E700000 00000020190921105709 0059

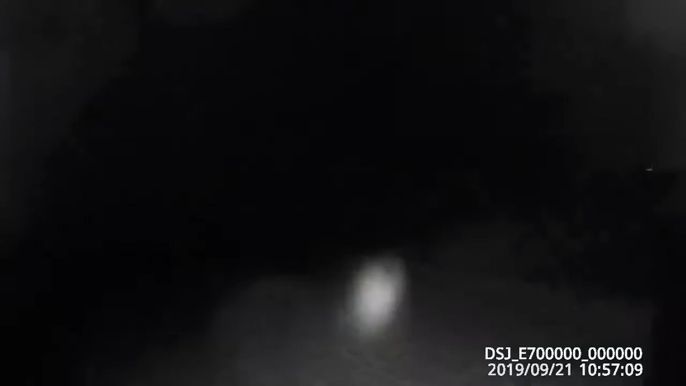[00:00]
here we are out on the beach by Excelsior, and we're gonna try to find the entrance into White Sands. And I don't know if the timestamp on this is accurate or not. It's daylight savings time. We may be off by an hour, but it's about 11 o'clock.
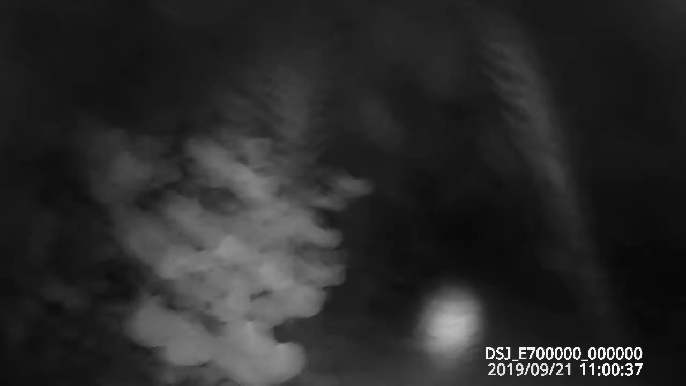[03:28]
That's Excelsior, the back of Excelsior over there, I guess. I think that is the back of Excelsior. Yeah, and we're getting sort of close to something.
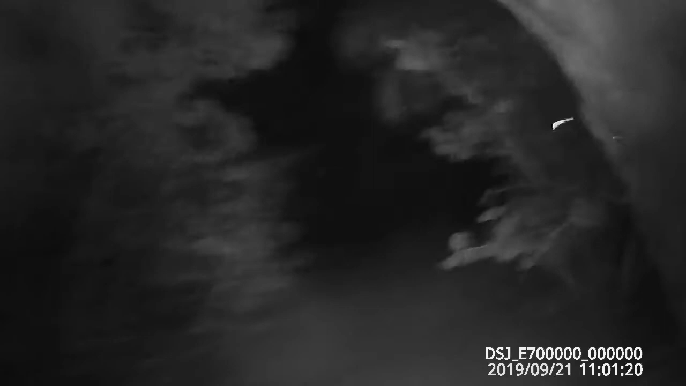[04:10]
Yeah, something's coming up. Okay, here we are. Ah, oh, lovely. Okay. Well, I hope you like this. That's Excelsior over there. It's a little pool house of Excelsior. And this is... rinse this area. Okay. Yeah.
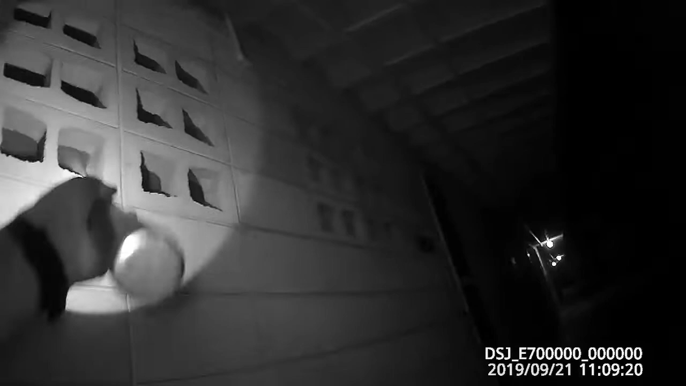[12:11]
isn't really all weather. You keep a beach chair in there or something.